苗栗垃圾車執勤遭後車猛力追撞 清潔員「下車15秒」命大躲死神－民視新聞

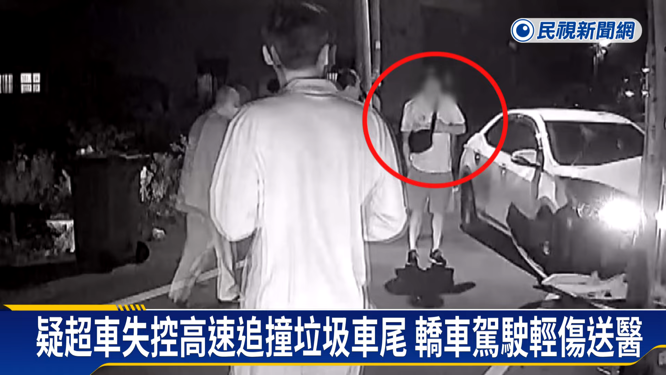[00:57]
手还捂在胸口，表达自己也吓到了，